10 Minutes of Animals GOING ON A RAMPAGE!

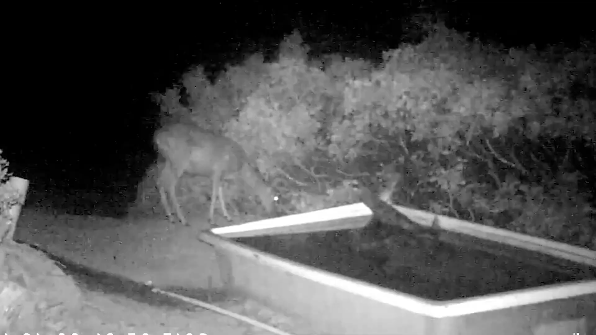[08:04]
CCTV captures the moment a mountain lion makes a sneak attack on an unsuspecting deer in California. Yeah. I don't